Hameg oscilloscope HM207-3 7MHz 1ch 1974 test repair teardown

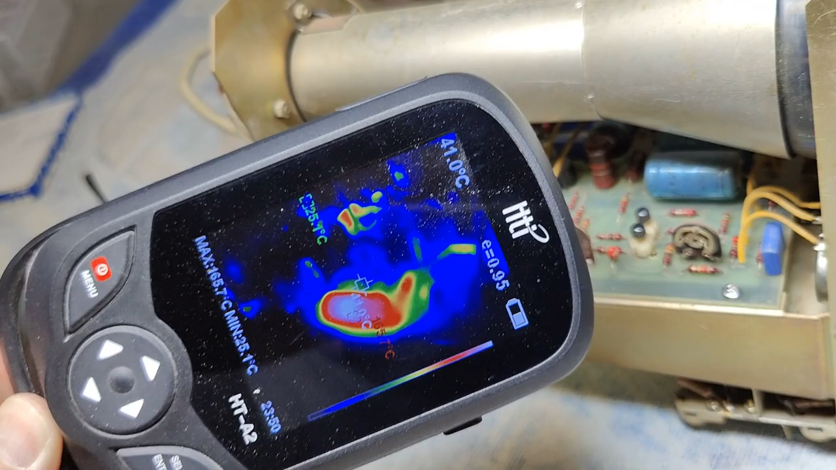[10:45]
All I do is take my thermal camera and you can see the first one is very very warm and the inner one right there is ice cold.